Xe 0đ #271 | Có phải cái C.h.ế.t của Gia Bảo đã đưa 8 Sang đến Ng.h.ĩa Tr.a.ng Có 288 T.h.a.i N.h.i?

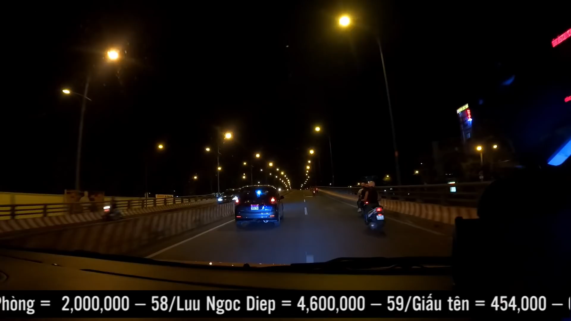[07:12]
Dạ đã tới bệnh viện Nhi Đồng thành phố rồi nha cả nhà.
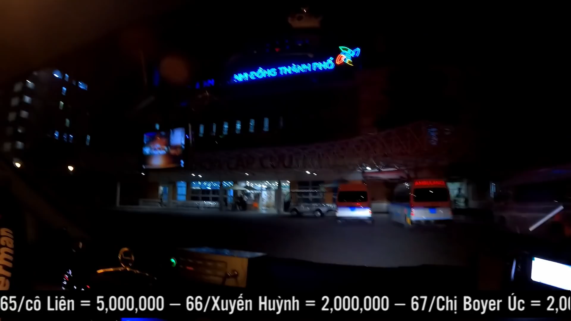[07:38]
Đã tới nơi nha cả nhà.
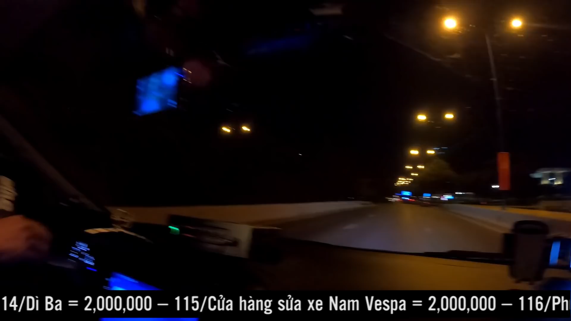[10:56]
Dạ thì xe đi trước chở cái quách hẹn nhau ở trên cao tốc rồi nha cả nhà.
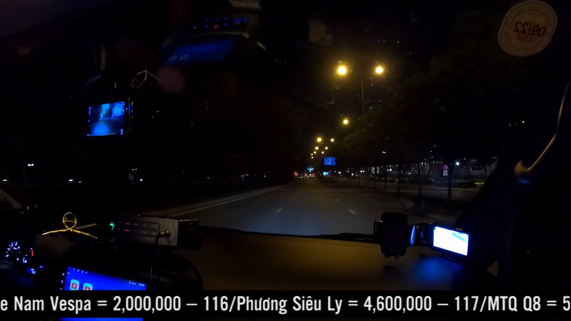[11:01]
Thì xíu nữa Thác Tùng vô xe số 5 với xe số 1 sẽ đi chung về thành phố Nha Trang. Mời cả nhà theo dõi và tìm hiểu câu chuyện và những video sau nha cả nhà. Rồi gặp được xe số 1 trên cao tốc rồi nha cả nhà. Thác Tùng đi chung luôn nha cả nhà. Nha Trang Thần Tiến.
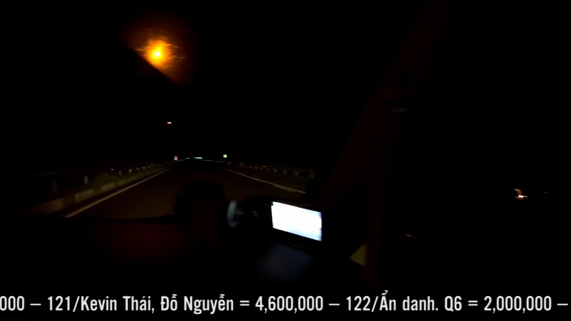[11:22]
Giờ là bốn thầy trò Nha Trang Thần Tiến, một xe chở cái quách, một xe chở bé nó về Nha Trang. Mời cả nhà theo dõi hành trình xuyên đêm của mấy thầy trò nha cả nhà. Tại giờ đang đi nửa đường,